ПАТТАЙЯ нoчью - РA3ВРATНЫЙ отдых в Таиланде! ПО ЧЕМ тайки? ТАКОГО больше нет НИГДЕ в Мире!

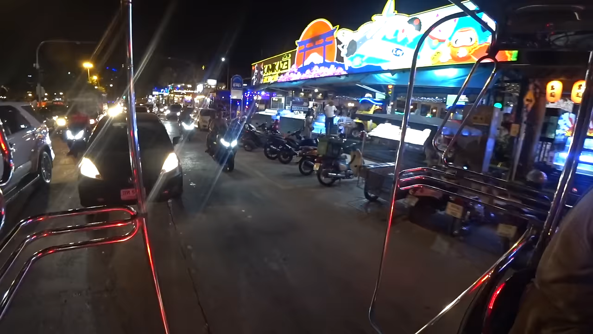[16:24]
Ну и опять же, видите, на байке, кто на байке, тот хопа-хопа, быстренько проедет между рядами. И на байке гораздо быстрее добираться. ДИНАМИЧНАЯ МУЗЫКА